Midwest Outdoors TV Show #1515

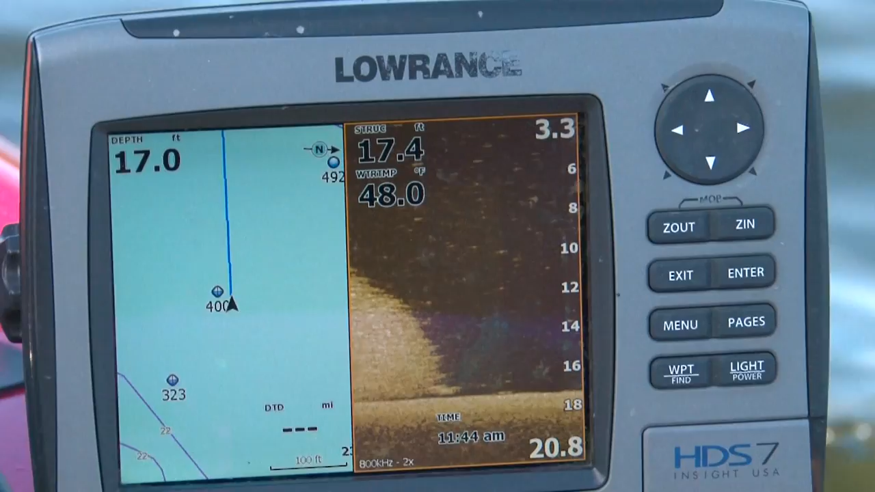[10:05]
On screen: depth 17.0 ft, water 48.0°F
showing up right there and then that way the wind won't blow me back into that market it won't get back in the in the motor that's a